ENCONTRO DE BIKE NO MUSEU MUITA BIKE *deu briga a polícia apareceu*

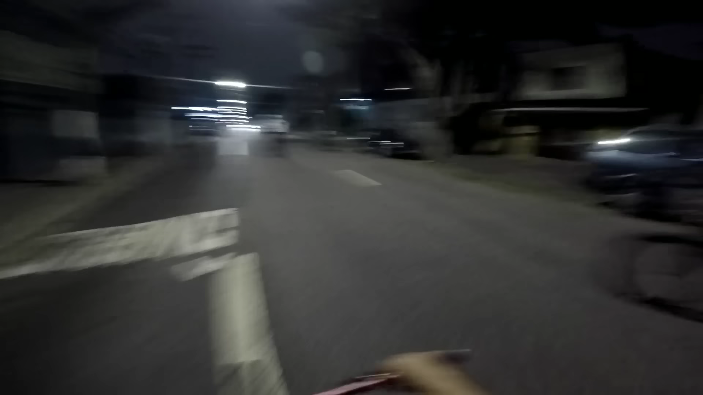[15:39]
Da esquerda pra direita, olha o carro, olha o carro!